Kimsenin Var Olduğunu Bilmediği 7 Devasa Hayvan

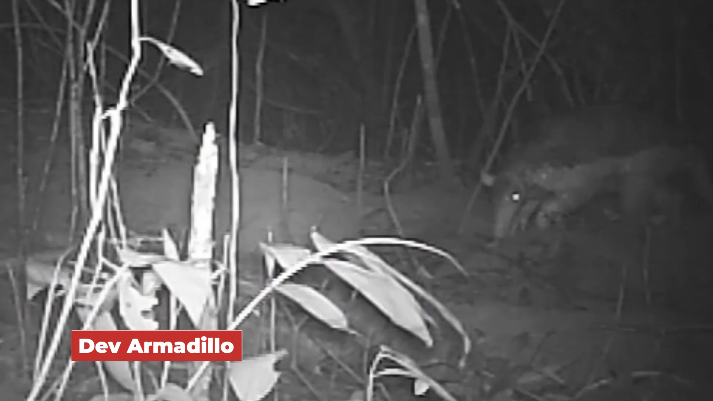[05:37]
Dev armadillo Orman hayaleti takma adlı bu dev armadillo,
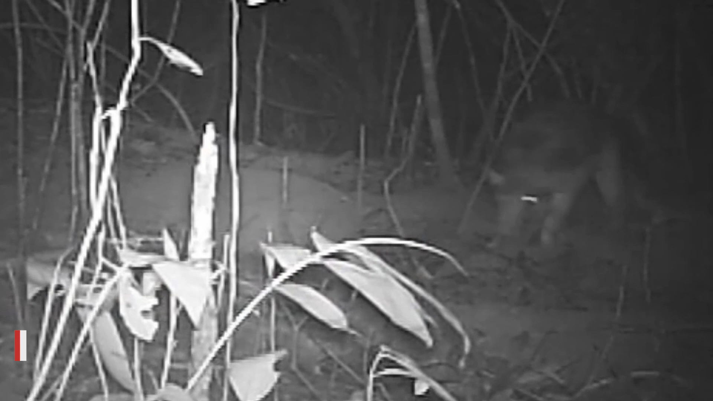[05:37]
kendi türü arasında yaşayan en büyük armadillo.
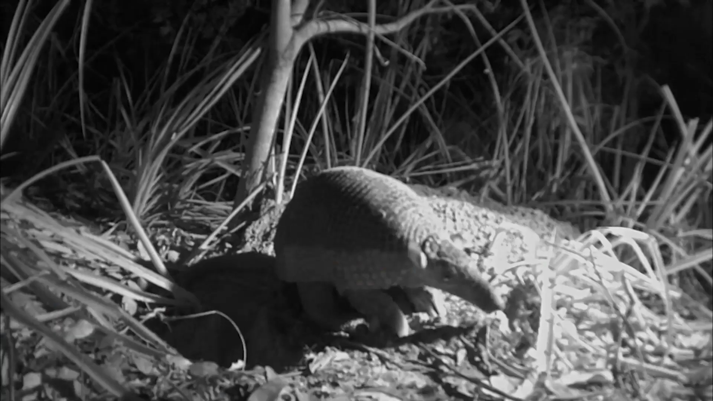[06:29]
Bu tür, geceleri ve tek başına dolaşan, zamanının çoğunu da kazdığı karmaşık tünel ağlarında geçiren bir tür.